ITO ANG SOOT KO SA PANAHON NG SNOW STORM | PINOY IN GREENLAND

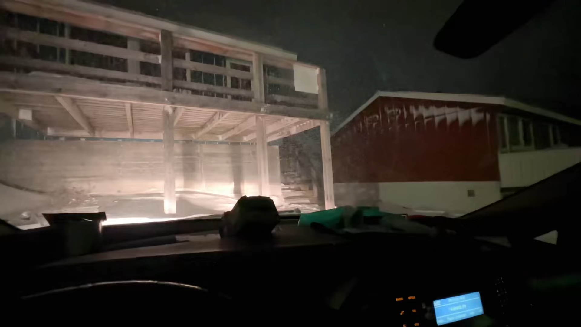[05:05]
So, yan yung labas natin mga kabayan. Oh. Ayan, nakakapal lang sa labas. Ayan, saka ang lakas ng hangin. So, aalis na tayo mga kabayan at pupunta na tayo sa ating trabaho.
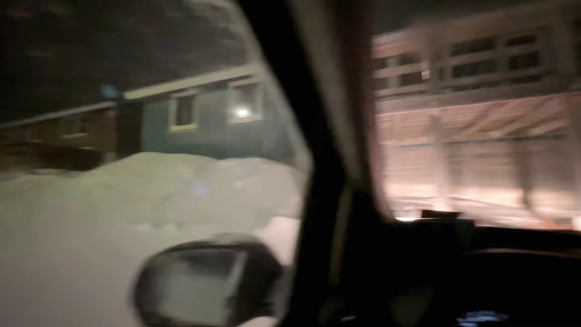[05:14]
So, yan yung bahay namin. Halos sa akyat din na siya ng snow. Ayan, so tambak na dito.